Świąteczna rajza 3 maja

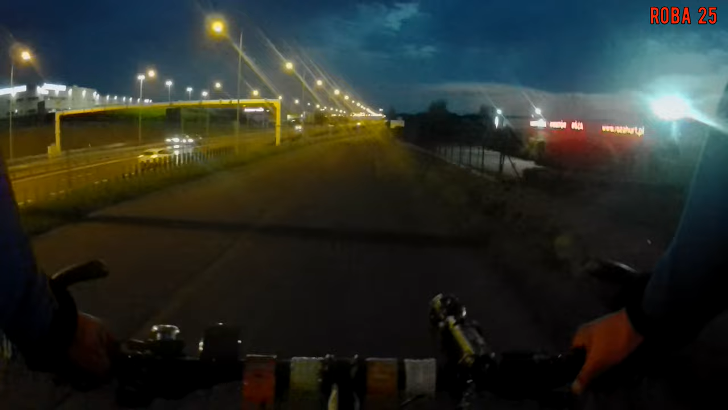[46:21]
droga ekspresowo na Cieszyn. Można nią też dojechać do Żywca. Generalnie rzecz biorąc, można przejechać ze Słowacji do Czech. S52. Droga. W Bielsku-Białej. A ja jadę fragmentem szlaku wokół Bielska-Białej.